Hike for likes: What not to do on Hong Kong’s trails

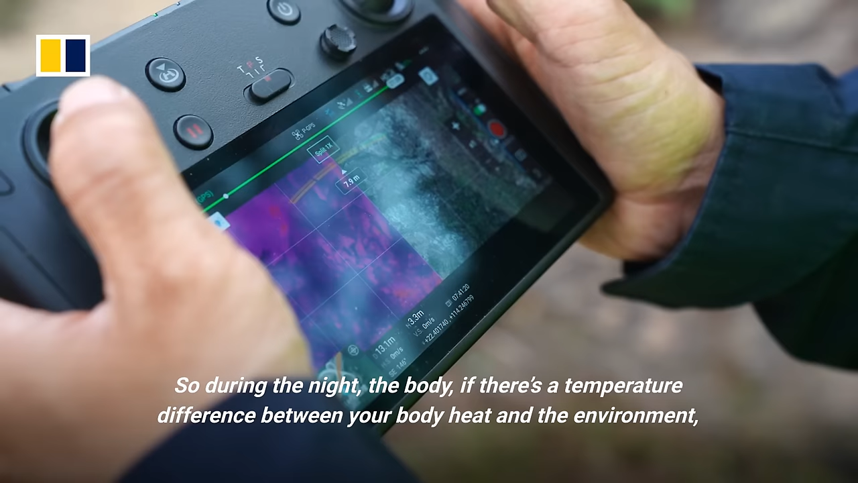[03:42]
So, during the night, the body,
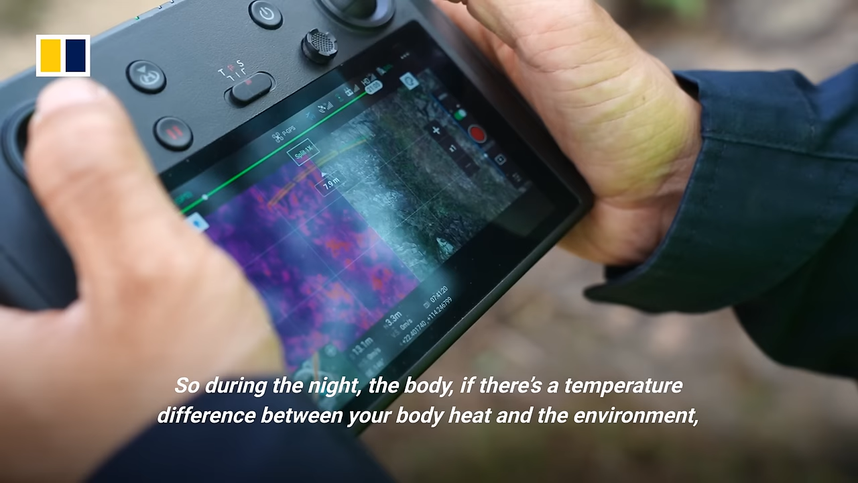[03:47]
if there's a temperature difference between your body heat and the environment, the drones can pick up through the infrared pictures.